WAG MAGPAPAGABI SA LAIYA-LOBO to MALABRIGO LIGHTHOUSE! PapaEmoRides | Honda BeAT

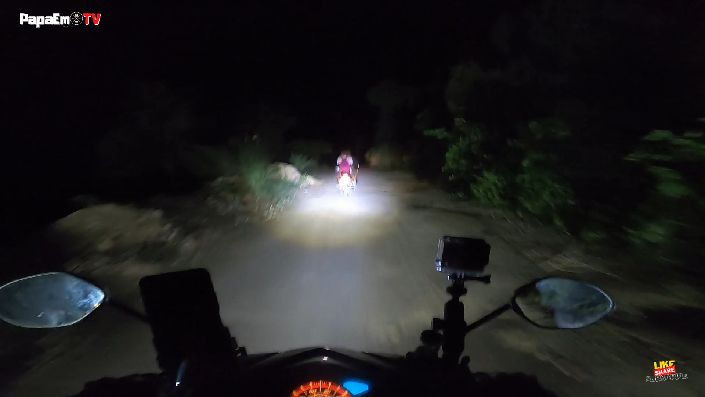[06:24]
Shout out sa iyo kuya Kasi dito pala yung daan Hindi pala sa taas Ano meron pa dito Sabihin natin siya para naliwag lang siya